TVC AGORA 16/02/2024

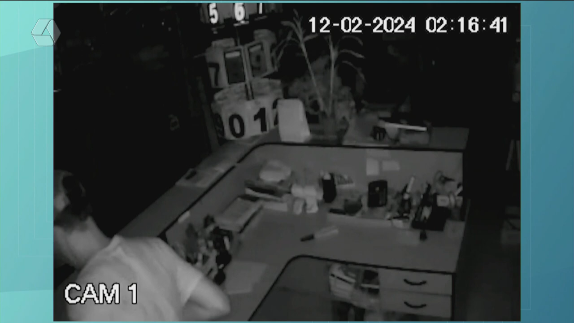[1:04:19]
Ó, a gente está vendo, ele quebrou a porta, entrou dentro do estabelecimento comercial, fez aquela bagunça, tá de boné aí, ó, dá pra ver nitidamente o rosto, né, desses marginais.